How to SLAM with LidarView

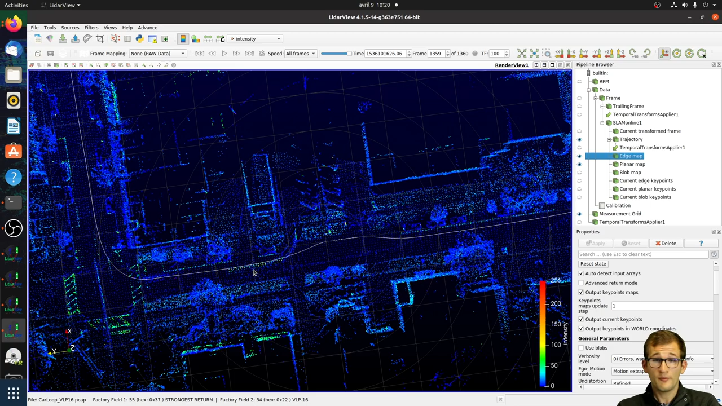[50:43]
So it's possible. For example, about what can be the max speed of the base, it depends on the base, in fact. For example, if it's a vehicle, it's a quite smooth motion. So you are able to extrapolate the previous motion and to have a correct prior of where I should be located. For example, here, I was here at this point and I know that when this new frame here is received, I know that approximately,
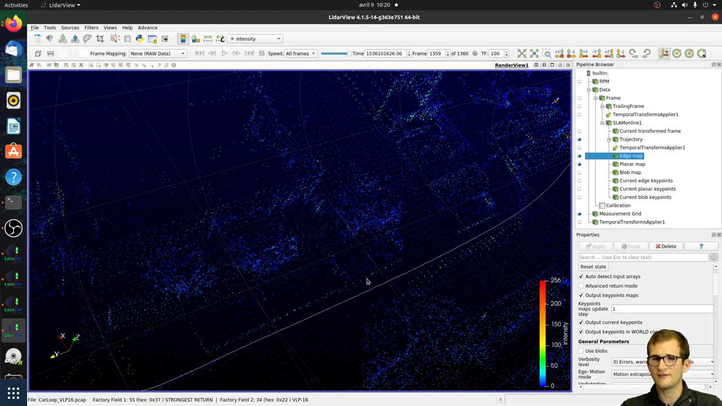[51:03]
if I'm following the same motion as before, I have moved approximately of, I don't know, one meter from the previous frame. So we have run our SLAM on highway at
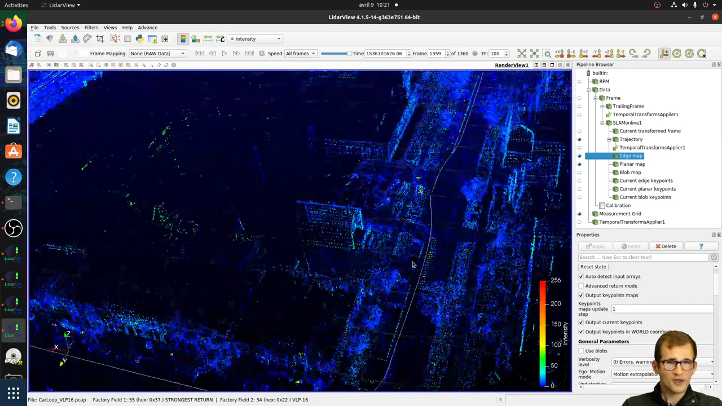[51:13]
about 90 kilometers per hour. So it was possible and we succeeded to run our SLAM.
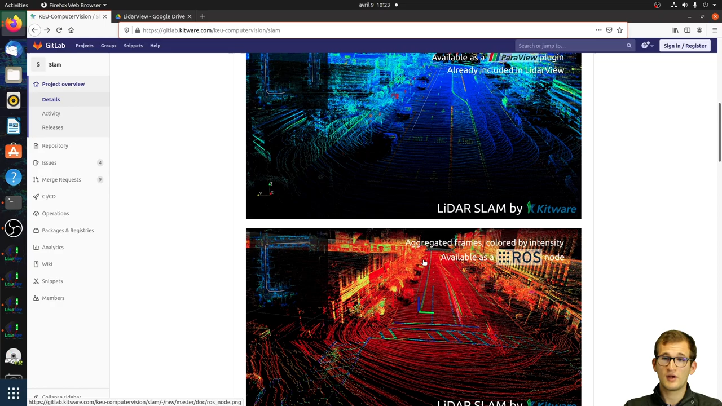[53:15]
But this time on RAS, we can maybe recognize the color map and the frames.
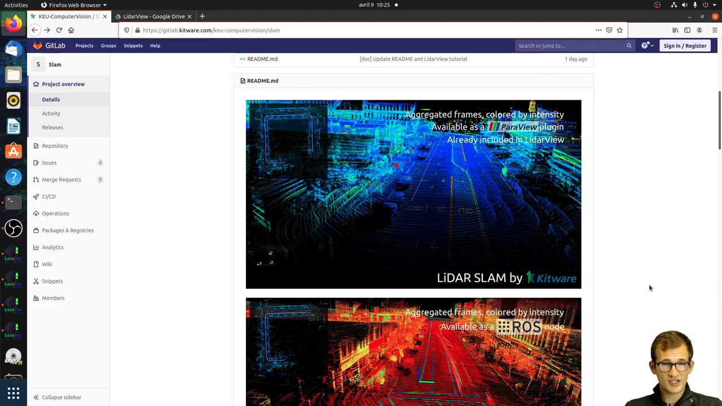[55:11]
So what does that mean for the other ones? That means that we are only using some osometry. In fact, we are just using a daily recording.
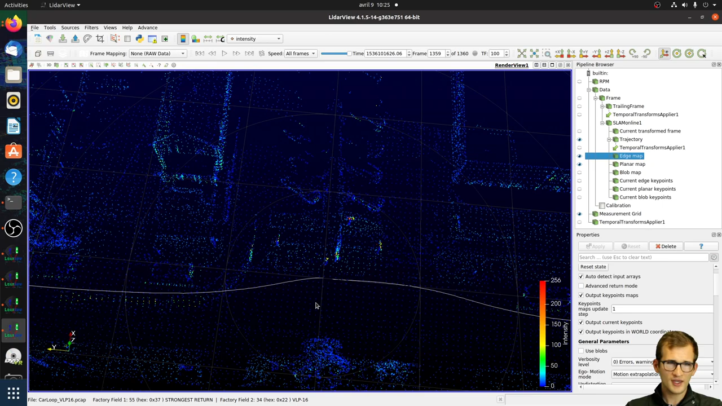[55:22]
It means that we are just trying to register each new frame on the map. We are trying to estimate the position of a LIDAR sensor just using the previous one.
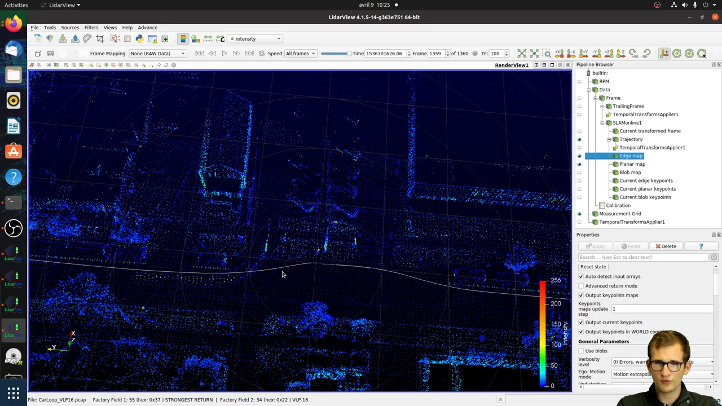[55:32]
And after that, we have added, in fact, this post to the trajectory. The trajectory is fixed and cannot be modified. So this is the current state, but we are also working, as I said, on adding loop closure. So with adding loop closure for the other one, it means that we are able, for example, we will just come back at this position.
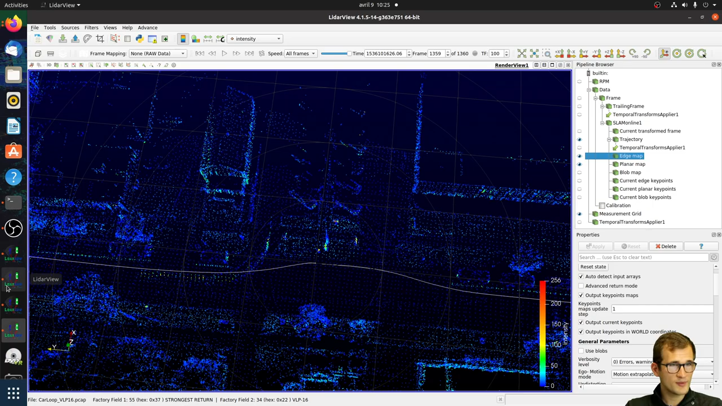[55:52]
Or maybe it can be a bit more evident with this kind of datasets. Where we just started here. And when we come back after the loop, we just recognize the environment. And then we are able to say, hey, we have already seen this point. And even if I had some drift, I'm able to correct now this drift by adding a new constraint between two posts.
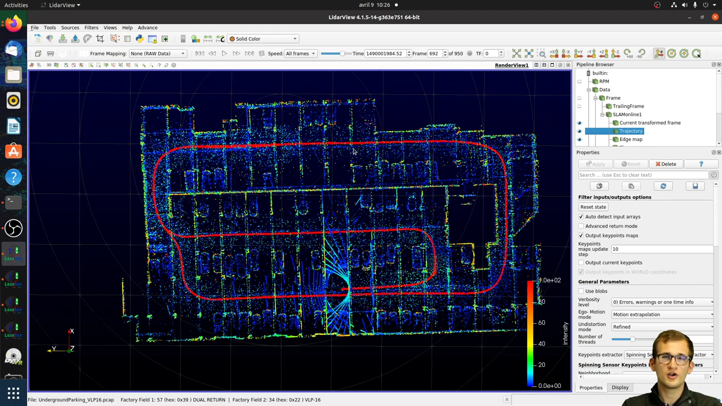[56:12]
And in this case, I had to optimize my previous trajectory with a global optimizer. So right now, there is just local optimization. But we are also working on loop closure and, in the end, to add a global optimization.
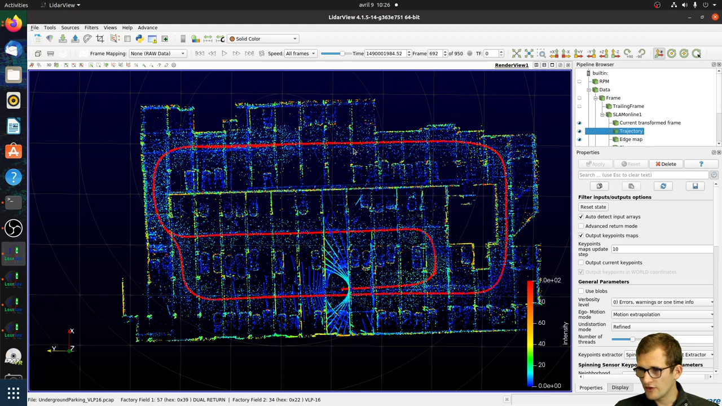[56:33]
UAV or carrying the sensor is the most challenging, since we assume constant velocity. It depends. Maybe pedestrian is more complicated. Well, it depends, in fact, your dataset. But for example, with these datasets, UAV, the translation is quite smooth. And the rotation, like we are not turning at the same time as we are moving in translation. So it depends on your dataset. The advantage of drones, it's like, it's still a continuous and quite smooth motion.
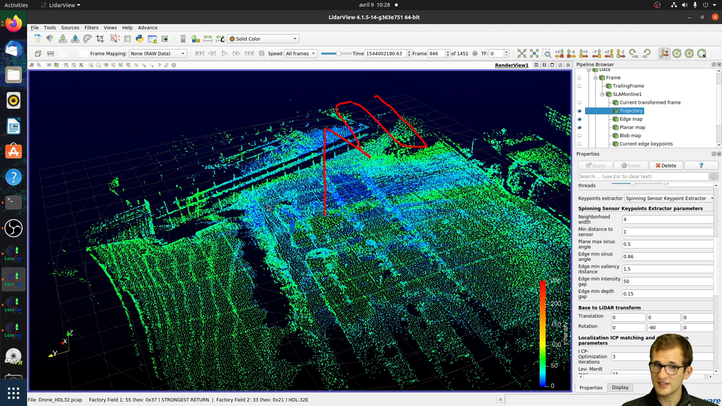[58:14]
We can see a lot in the literature, some SLAM algorithms, which are focusing on the really higher, dense sensors, for example, Alpha Prime or HDR64, but we decided to focus at the beginning on lighter and sparse sensors because they are much more cheaper, so much more widespread compared to the others. So yes, we are mainly using, in fact, VLP-16 to be honest, or maybe HDR32 or VLP-32.
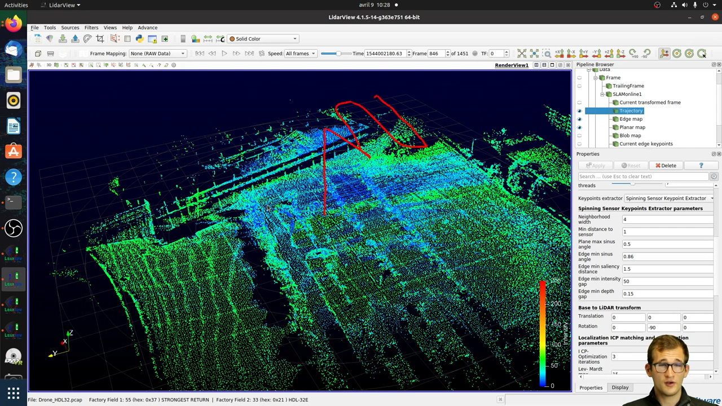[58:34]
And we have tried it on indoor or outdoor with a pedestrian case. Again, remember that if you are in Lidarview, it is based on Paraview. So you have access to all, in fact, or most of the Paraview stuff. So if you want to add some filters, if you want to change the color map, to change the visualization, if you want to change the size of the points, if you want to change the display and everything you want, it is possible.